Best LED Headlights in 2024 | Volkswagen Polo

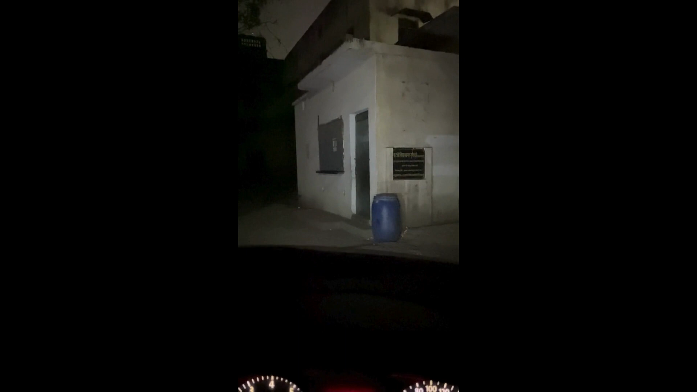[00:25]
तो यह वैसे बुष्ट लाइट है और यह है और इनल लाइट काफी साथ ब्राइट है